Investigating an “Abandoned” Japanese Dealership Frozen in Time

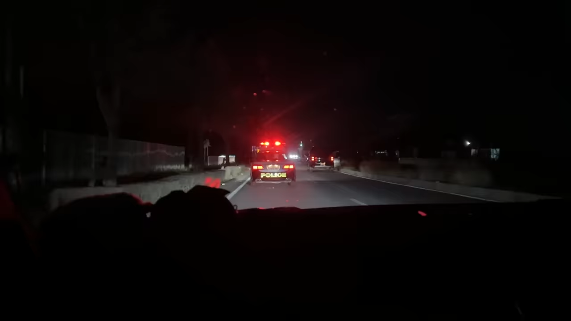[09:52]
we made it 7 000 kilometers all across the southern part of japan we're about to put the car away for storage and at the last minute before struck midnight the police have decided to pull us over i'm not quite sure where we're going though oh we're going to lawson yes yes well this is gonna be interesting oh there's ken right there